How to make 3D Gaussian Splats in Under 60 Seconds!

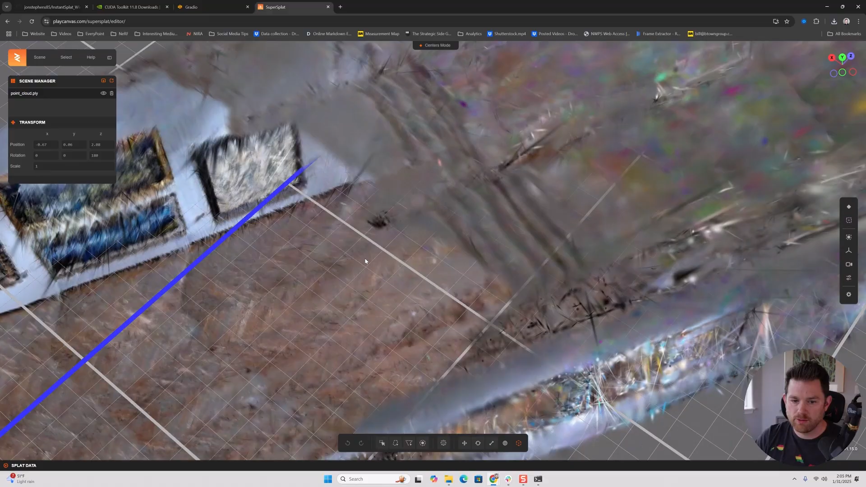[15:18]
because I noticed everything looks all spiky, but your video output doesn't look anything like this.